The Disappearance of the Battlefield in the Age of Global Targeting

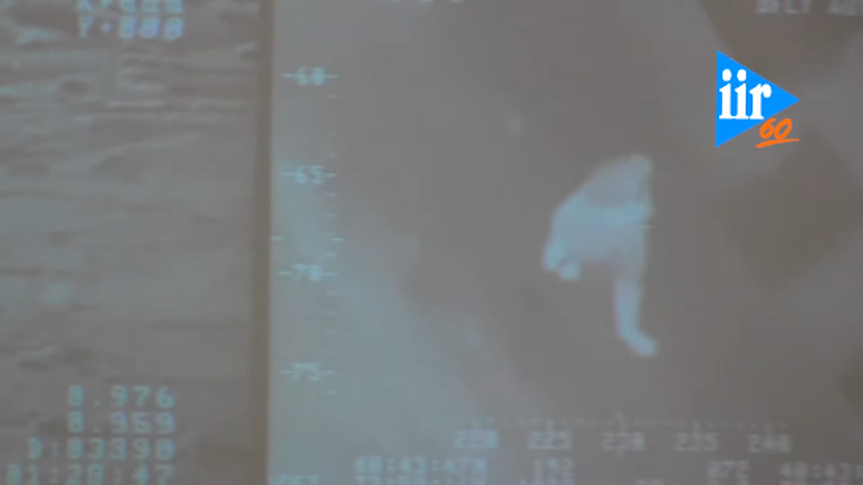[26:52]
as I say a scale that tends to contract towards the scale of the singular body of an individual target.
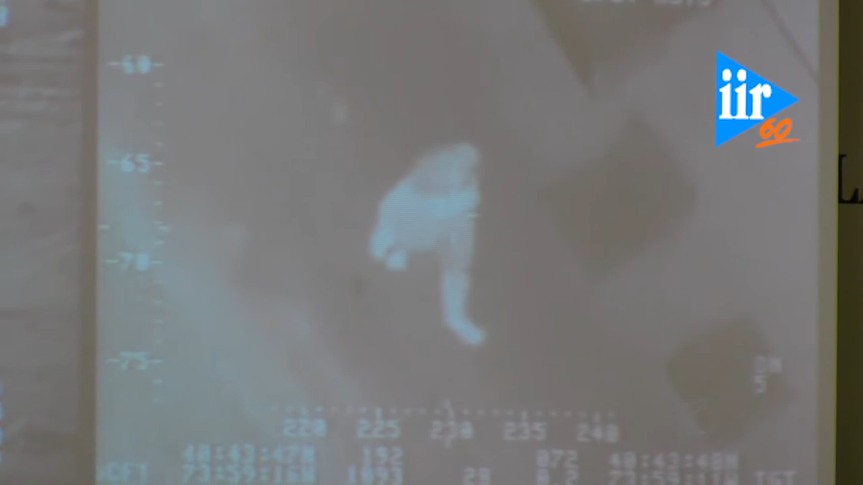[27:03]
You're targeting a specific individual in a specific place in the world and you're opening up a space, a kill box, for the brief moment during which force will be used.